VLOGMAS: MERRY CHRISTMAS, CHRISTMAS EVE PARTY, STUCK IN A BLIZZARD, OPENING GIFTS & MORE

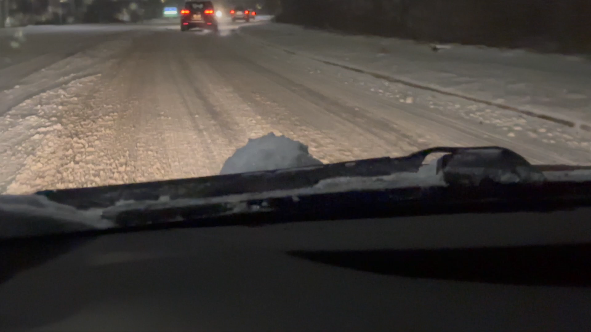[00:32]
Like, freaking snow, guys. I'm headed home. And yes, the snow, we got at least unshoveled snow, I would say about 3 inches. And we're supposed to get some more tomorrow. Yeah, love that for us. To the ones that live up north, or the ones that live somewhere where it's, you get weather like this, power to you.